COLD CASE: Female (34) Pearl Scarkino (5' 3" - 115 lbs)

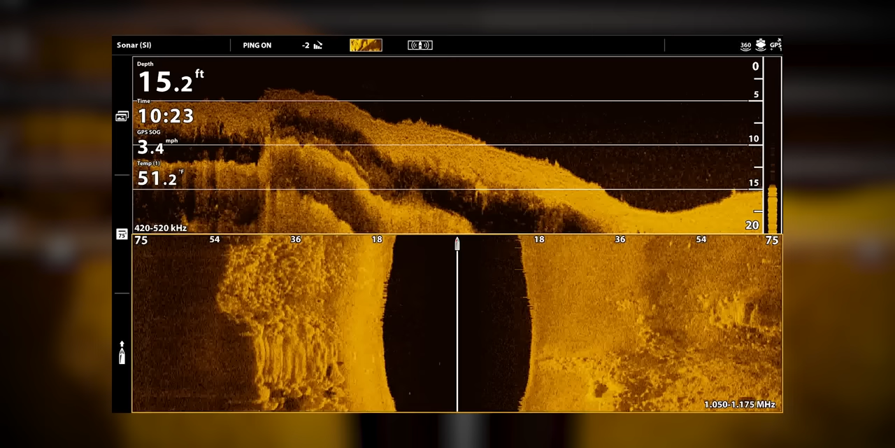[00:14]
On screen: depth 15.2 ft, speed 3.4 mph
We got another target about 50 feet out there. Come on, Pearl.
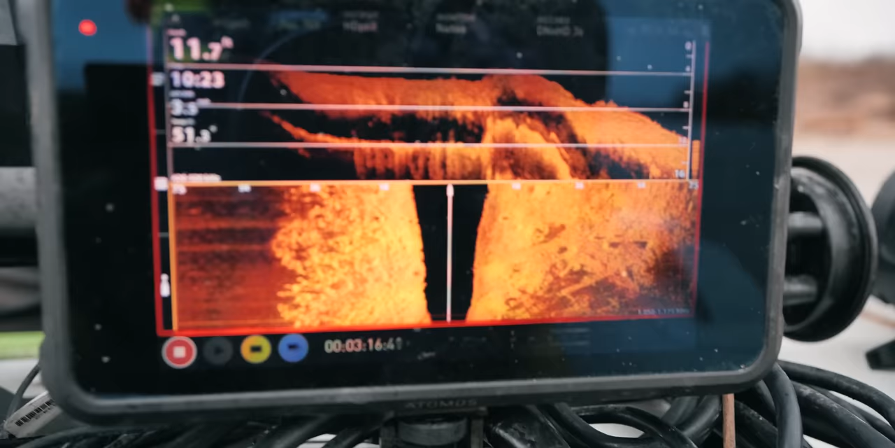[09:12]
we'll come back to that in a few.
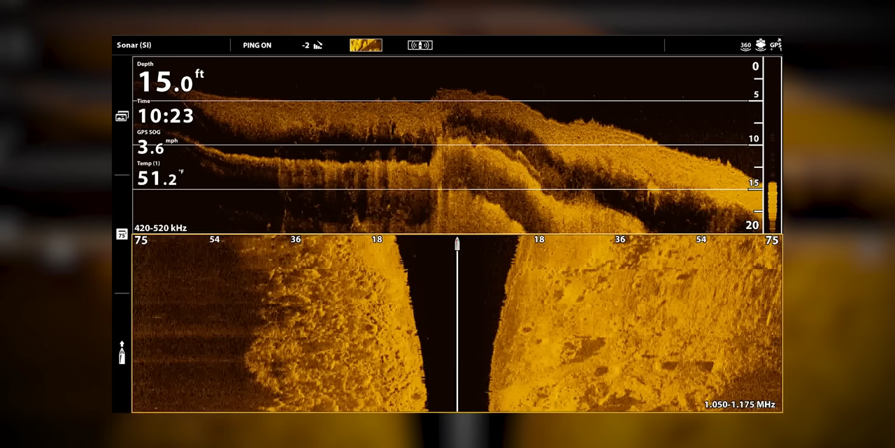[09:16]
On screen: depth 15.0 ft, water 51.2°F, speed 3.6 mph
And that's like right at the end of the ramp.
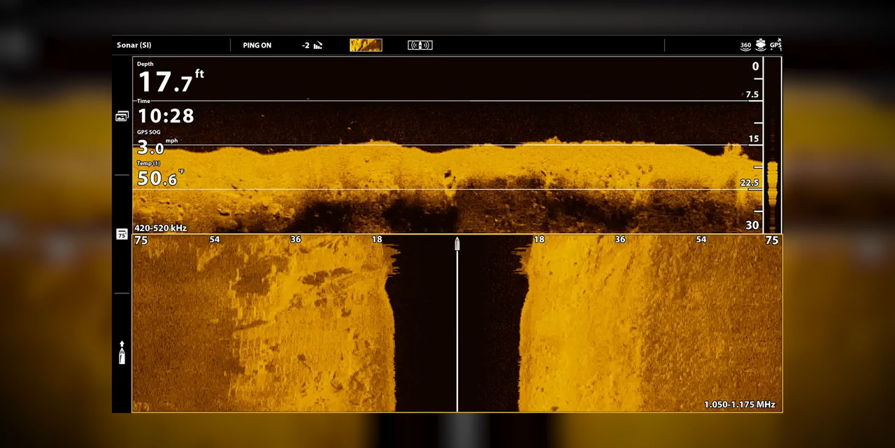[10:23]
On screen: depth 17.7 ft, speed 3.0 mph
All right, so look right here, just barely, but this is what I want to focus in on. And see how that looks like it could be an upside down car frame right there. And it's just a little bit different than the rest of like this all around it for the bank. And that could be, if you look... This could be some of that concrete right there, right?
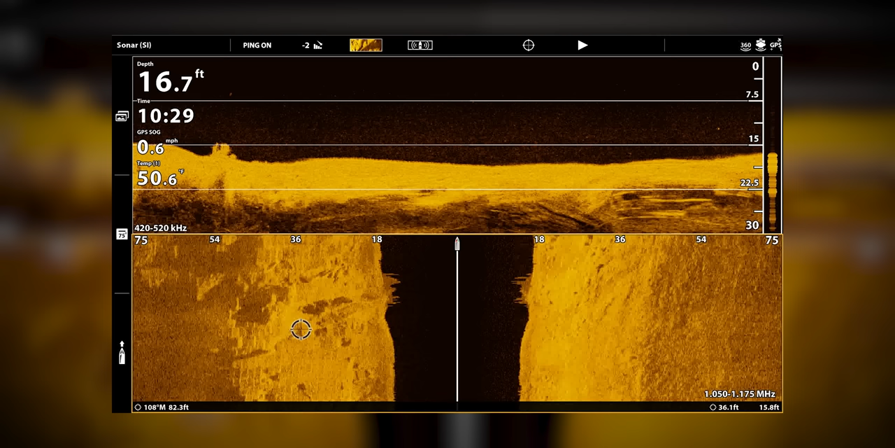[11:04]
On screen: depth 16.7 ft, speed 0.6 mph
Yeah, so, but if you look just north of it here, how it's like there's nothing, it could just be like stuff has been like maybe an anchor, dredge, then it pulled it, and it just repositioned it. But because the size of it kind of goes from the front here to the back here, that is about the length of a vehicle. And it's about the width.
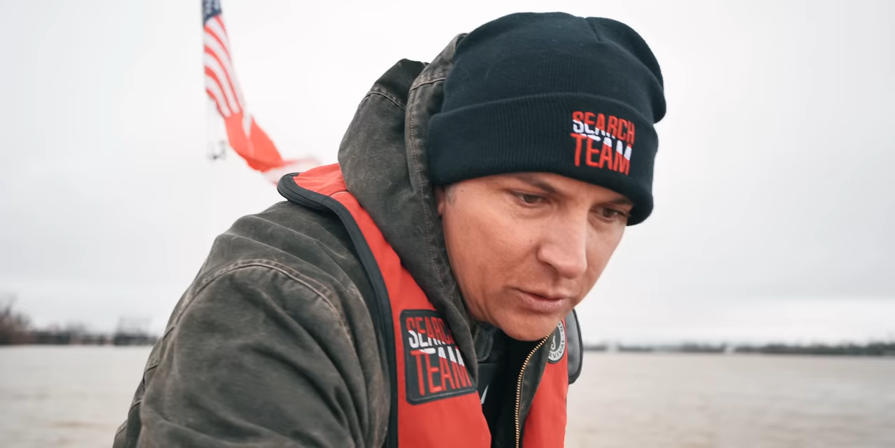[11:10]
So I just want to go put double, put eyes on it again. And that was off to our left a little bit. So it's right there on the right. So I can turn back around over it.
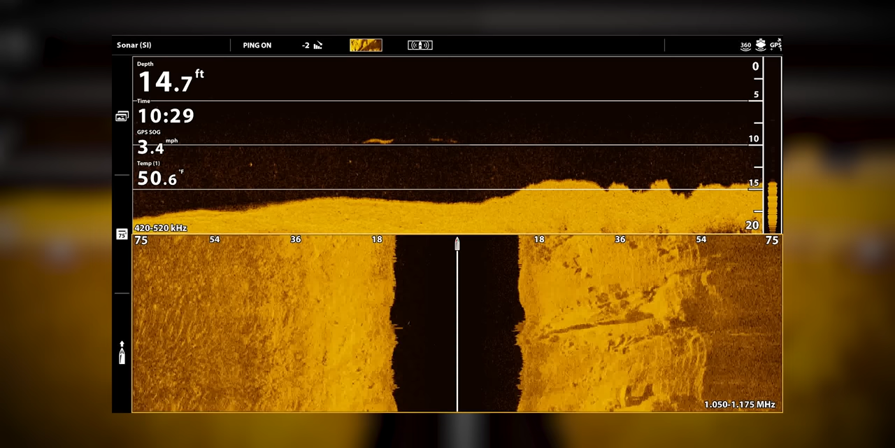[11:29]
On screen: depth 14.7 ft, speed 3.4 mph
Is it right about the 36 mark right there? Yep. So, but based upon how long that is now that it's actually going from the 18 to 54 mark,
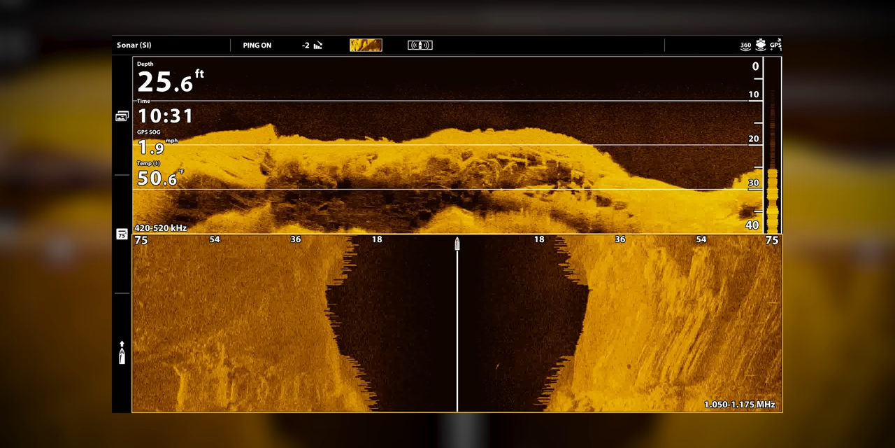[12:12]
On screen: depth 25.6 ft, speed 1.9 mph
So I would not suspect that the vehicle would pop up over that hole either.
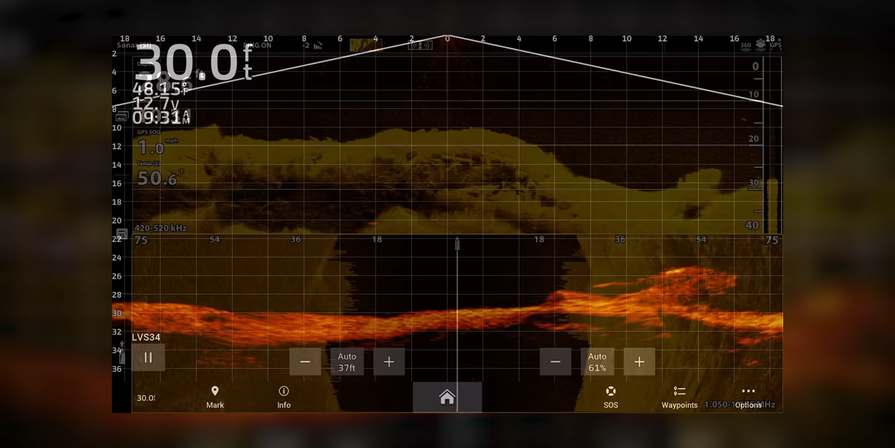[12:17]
And we have a little something that we just came, came over right there.
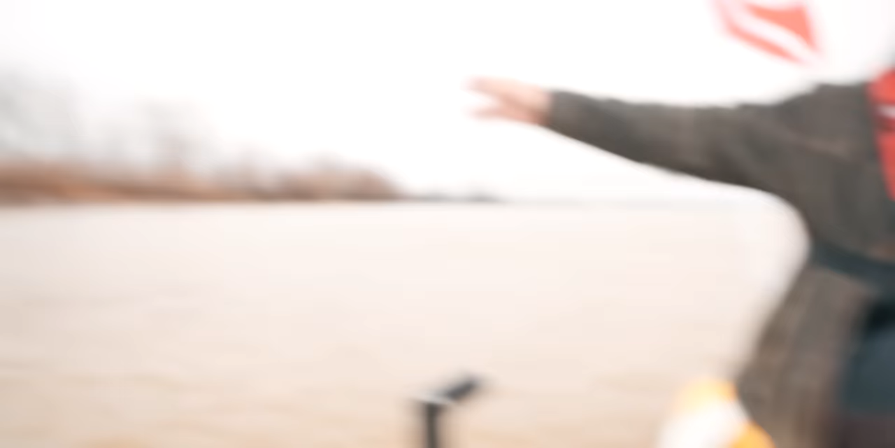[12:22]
It was kind of that big concrete pile right there. And we'll station our, station our self right over it right here. And then kind of turn around it and see if we can pick up anything that would be a car identifying.
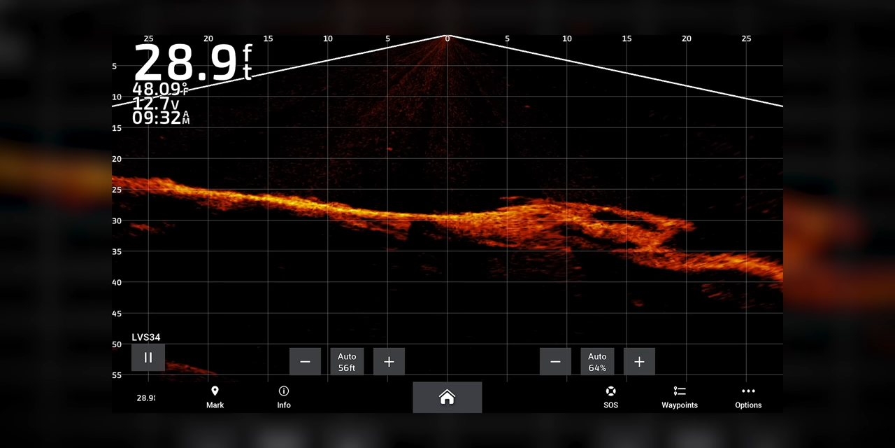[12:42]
On screen: depth 28.9 ft, water 48.09°F
We're getting nothing as far as a car reading on it. We're getting nothing as far as a car reading on it. Shapes aren't right.
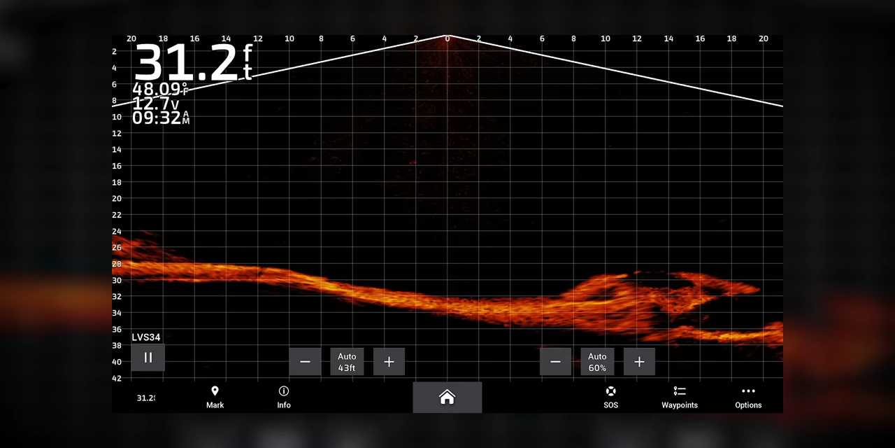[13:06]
On screen: depth 31.2 ft, water 48.09°F
So there it is on live.
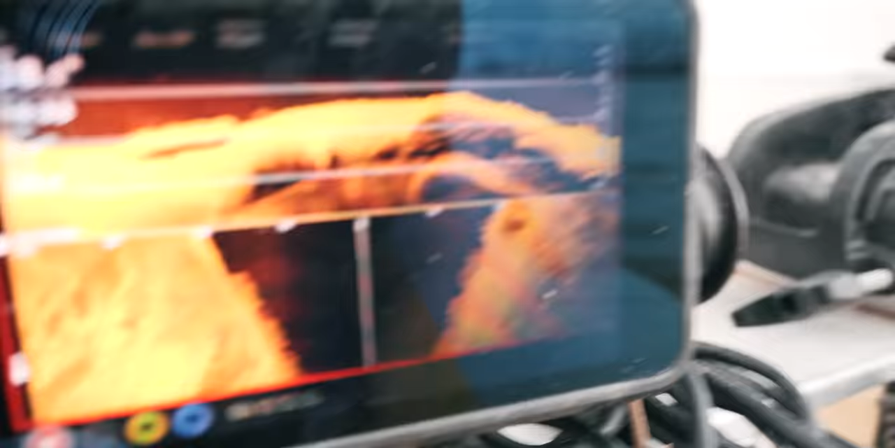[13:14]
And there it is on 36 mark there. It's kind of the right size and shape if I was to guess, but from that angle anyways.